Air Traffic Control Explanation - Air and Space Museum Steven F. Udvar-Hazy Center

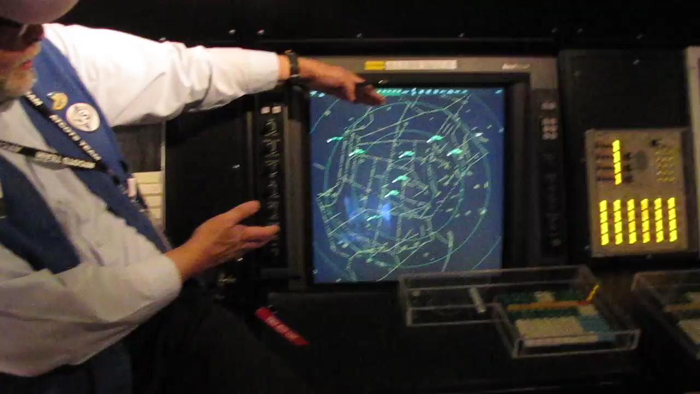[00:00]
It's a simulation and it just started. We're going to concentrate on this aircraft right here.
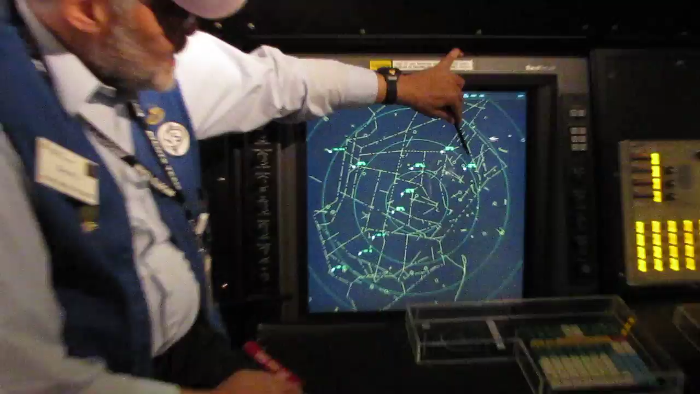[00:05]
You see Continental 260 at the top? Number on the lower left, that's his altitude.
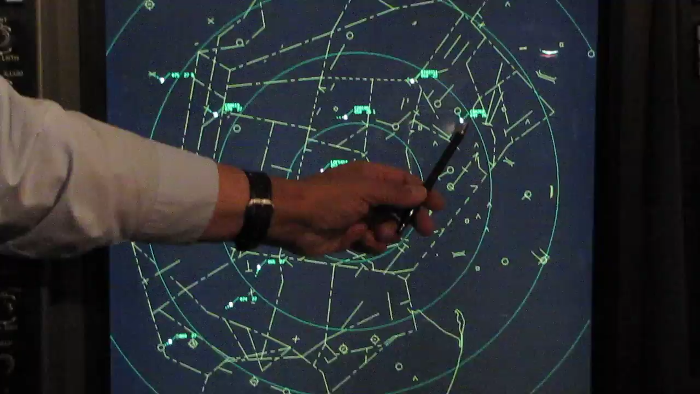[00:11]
He's at 4,000 feet. The last two zeros dropped. Over on the right, MD-80, the type of aircraft, 2.6. His ground speed in knots, 260 knots.
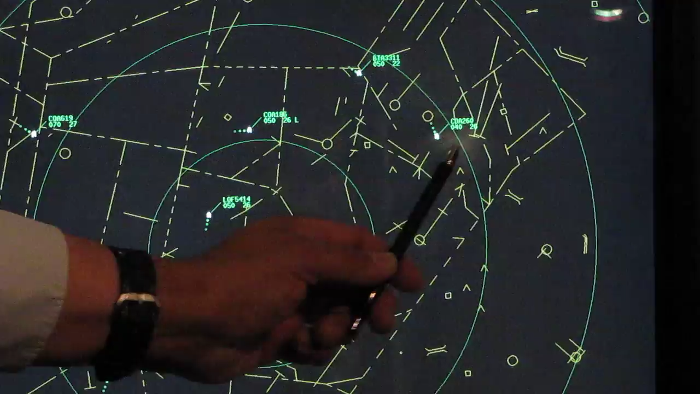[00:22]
I'd like you to listen carefully to the first command the controller says.
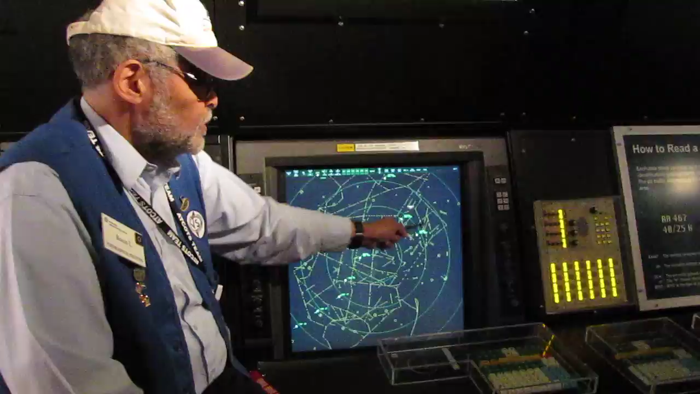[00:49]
Continental 260 heading 190 and join the localizer. Fly a heading and join the localizer.
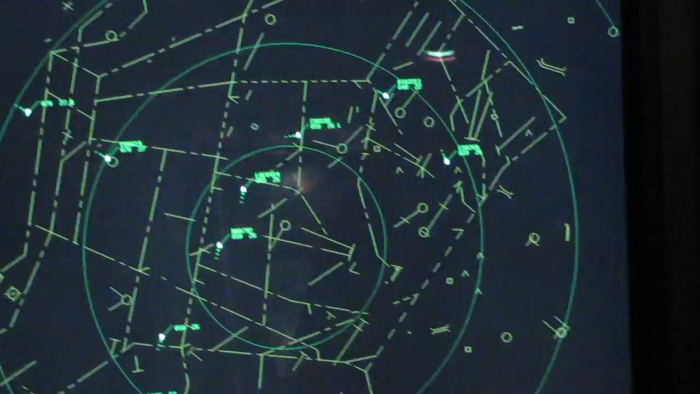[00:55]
Did you hear that? What's the localizer? You see this line?
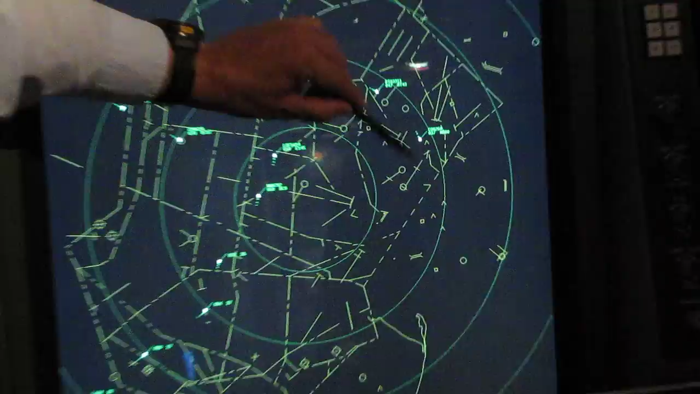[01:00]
This line represents an invisible highway in the sky.
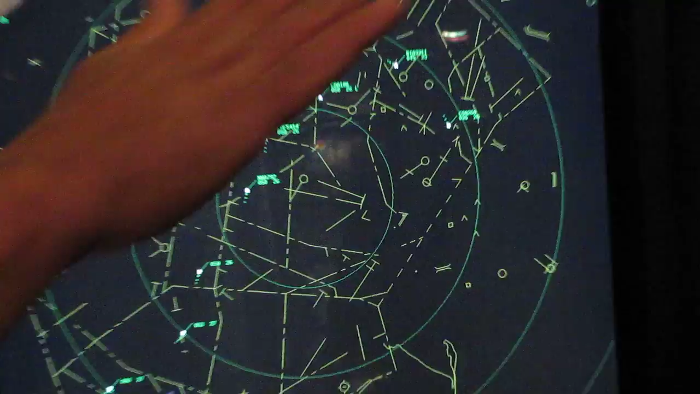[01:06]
It sends out an electronic radio signal the pilot's been told to join. That's the localizer. In just a second, he's going to call out to Jetlink 3311 and then say three incredibly fast things at 260. Listen for the last of three. Here we go.
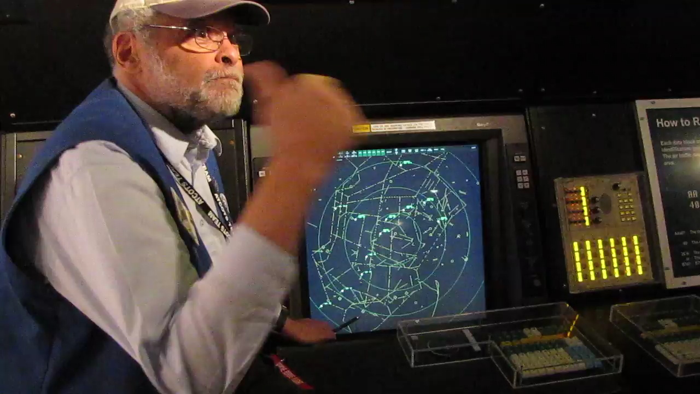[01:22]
What was the last thing he said? Anybody? Cleared ILS, instrument landing system. Two to left approach. Now he's been told do more than just join that line. Visualize a funnel. Now he's been told to fly right down the center of that invisible highway. You with me?
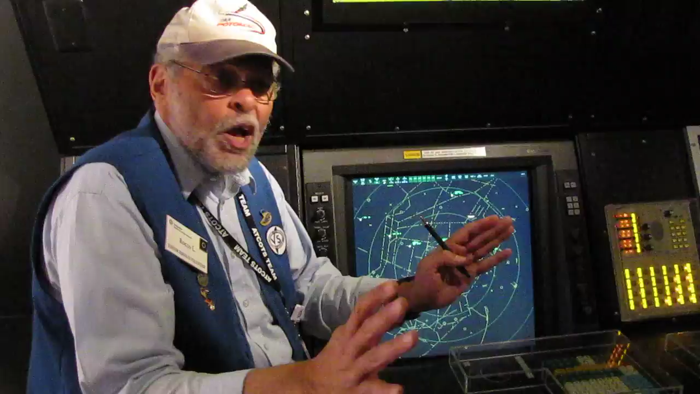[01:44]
Once the controller sees he's established on the localizer. Count 260, contact the Newark Tower 118.3.
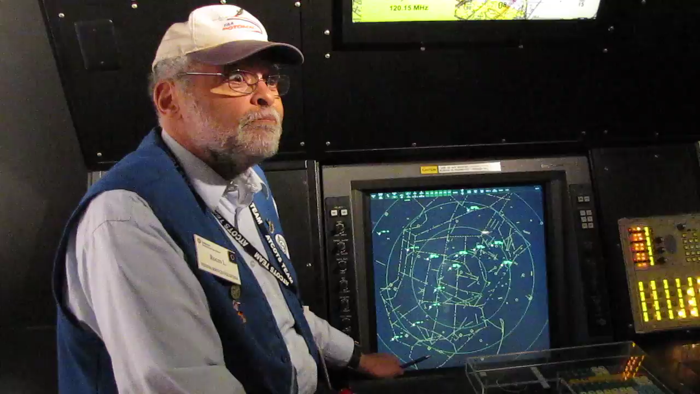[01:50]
Piece of cake. What did he say? Contact the Newark Tower on a frequency of 118.3. Why? Controller sees he's established on that localizer.
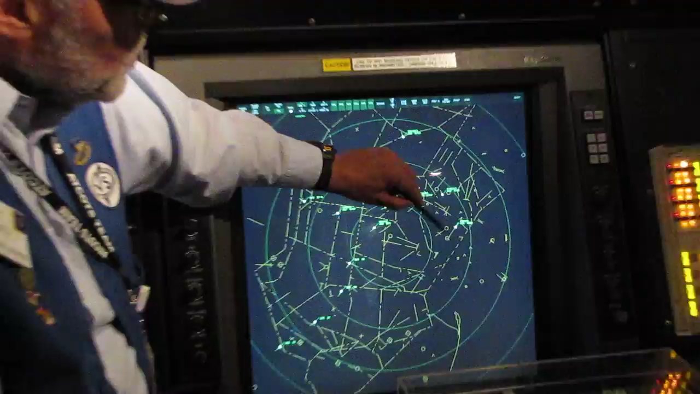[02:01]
Now he wants to hand him off to the next link in the chain. In this case, control tower. He's switching frequencies now and announcing Newark Tower.
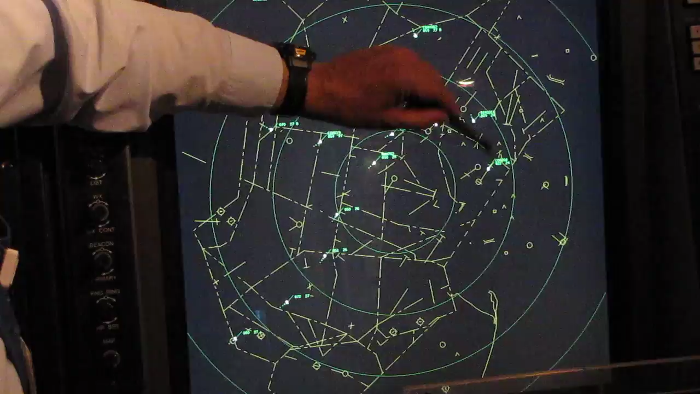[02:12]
Got a little 260's with you on final. Everybody, one of those three words that every pilot loves to hear the tower is going to say back to him.
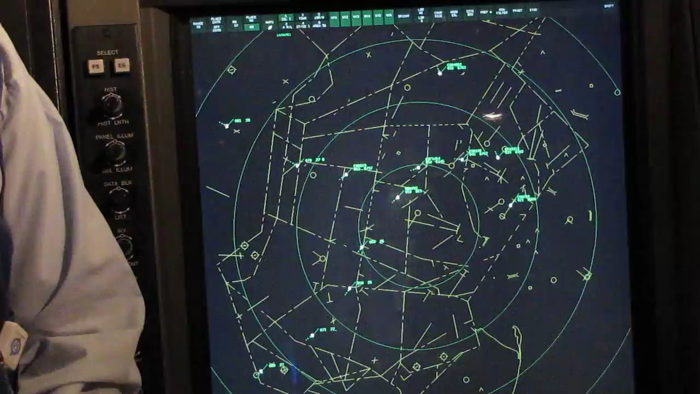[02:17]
You are. Clear for landing. Aren't those lovely words?
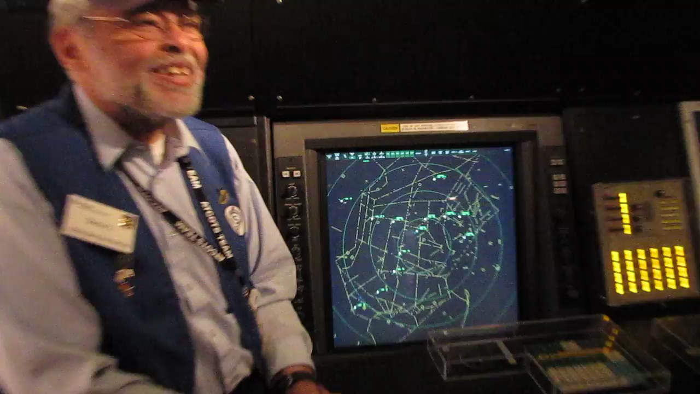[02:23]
Clear for landing. But approach is going to keep him on the screen until he gets to that tiny little circle. That's called the outer marker. Anybody ever heard that? The outer marker.
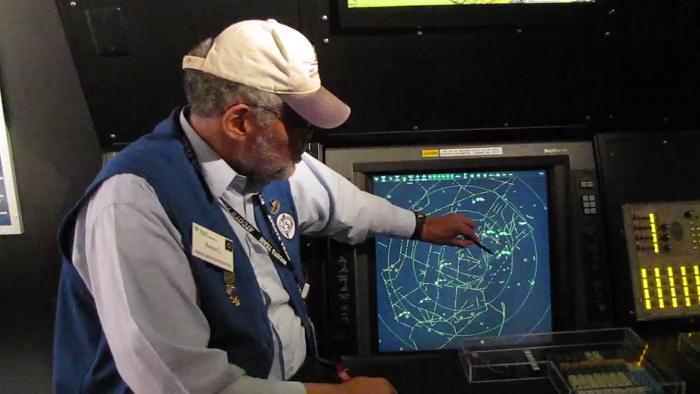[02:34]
At that point, he's less than five miles from the end of the runway.
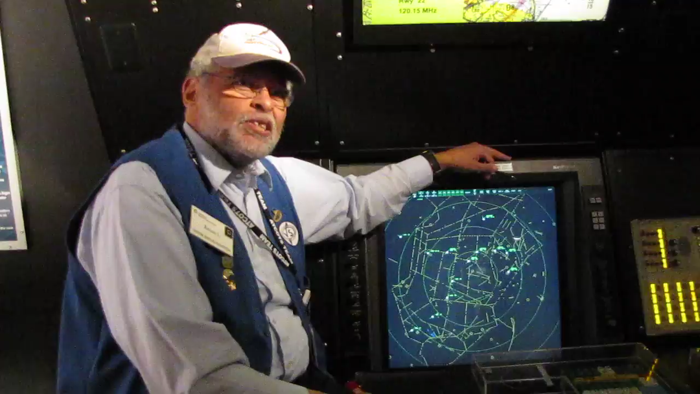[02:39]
If it's a beautiful day like today, the guy in the tower to look up and see him, he'll probably clear the aircraft for what kind of approach? Anyone know? Visual. Visual. A visual approach. Watch this as 260 flies over the outer marker.
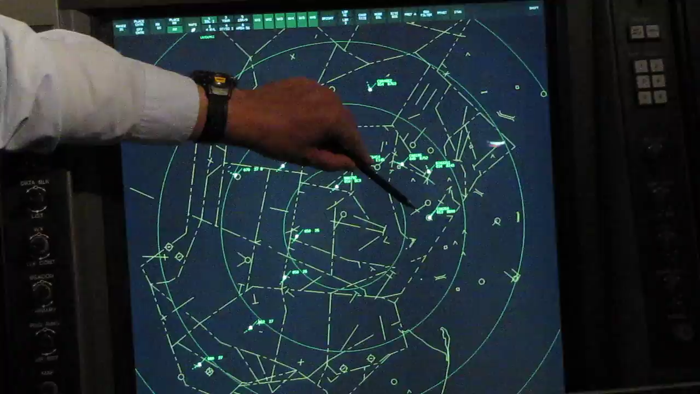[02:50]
Up on the flight deck, they're hearing an audible signal that's getting louder. He's over it right now.
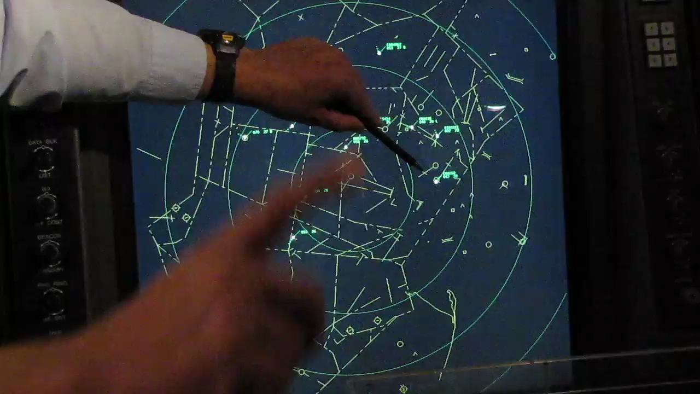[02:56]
Coincidentally, approach is going to drop him from his screen. He no longer belongs to approach.
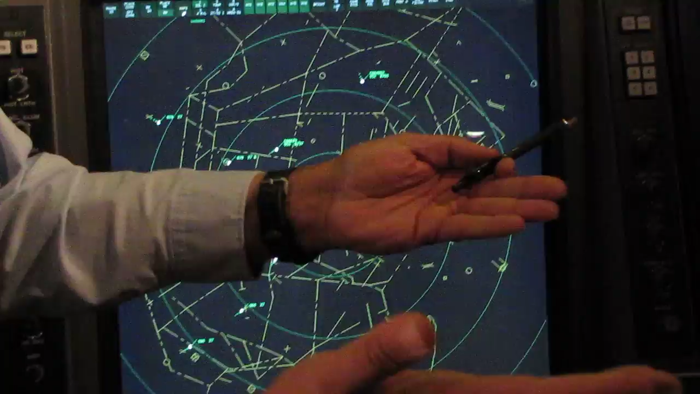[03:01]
Who does he belong to now? Control tower. Control tower. They'll stay with him until he lands. They'll tell him.